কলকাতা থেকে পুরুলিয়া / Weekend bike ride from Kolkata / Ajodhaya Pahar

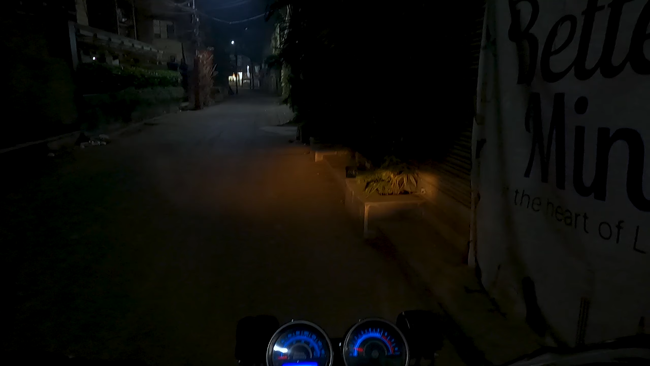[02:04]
বললাম যেরকম পুরুলিয়া যাচ্ছি, হঠাৎ করে একটা ছোট্ট প্ল্যান হয়েছে।
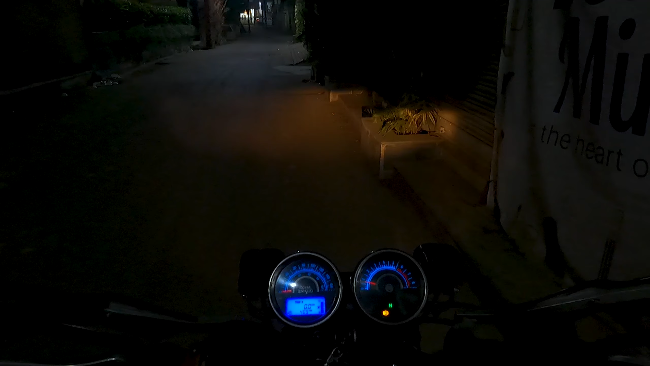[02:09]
তো সেই লাদাখ থেকে আসার পরে সেরকম করে কোনো রাইড আর হয়নি। তো যাই, তোমাদের এই যেতে যেতে
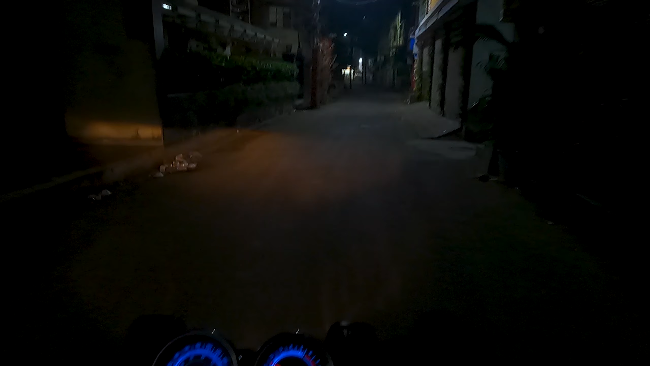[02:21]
বিস্তারিতভাবে সব কিছু বলবো, কাদের সাথে যাচ্ছি এবং কোন রাস্তা দিয়ে যাচ্ছি। তো এখন বাজে ভোর 4:10, দেখতেই পাচ্ছ এটা হচ্ছে বেলেঘাটা মেন রোড।
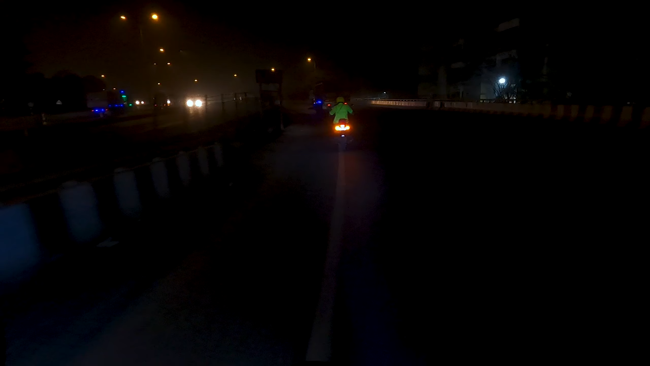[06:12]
বাচ্চুদা, বাচ্চুদার ছেলে। তো এই হচ্ছে আমাদের গ্রুপ। এখন চলে এসেছি আরামবাগের রাস্তায়। আরামবাগ এখান থেকে 60 কিলোমিটার। তো মোটামুটিভাবে আজকে আমাদেরকে রাইড করতে হবে প্রায় 305-310 কিলোমিটার মতো,
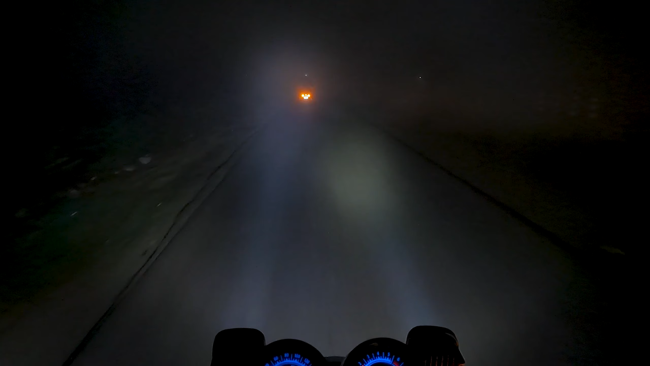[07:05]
তো এর মধ্যেই এখনো পর্যন্ত আলো না ফুটলে, যে দেখেছো পুরো ডেন্স কুয়াশা।
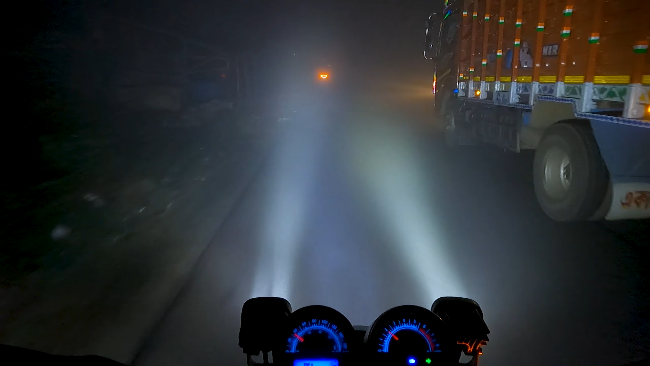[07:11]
যতক্ষণ না আলো ফুটবে ততক্ষণ এই কুয়াশা কাটবেও না, আর গাড়ি চালাতে বেশ অসুবিধাই হবে যেহেতু অন্ধকার। এর মধ্যেই আস্তে আস্তে এগিয়ে যেতে হবে। আস্তে আস্তে দিনের আলো ফুটতে শুরু করেছে।